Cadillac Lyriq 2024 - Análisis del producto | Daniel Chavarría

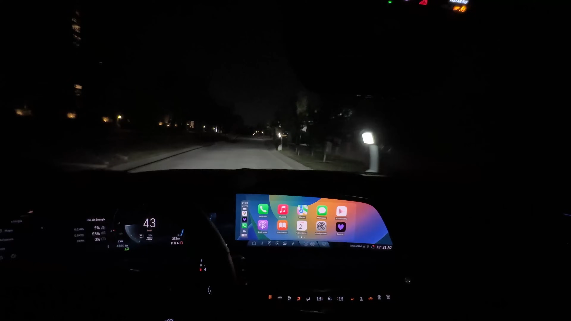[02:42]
las altas también tienen encendido automático y encontramos la función de que pueden estar encendidas las altas sin deslumbrar a vehículos que estén detectando los sensores y las cámaras en el camino,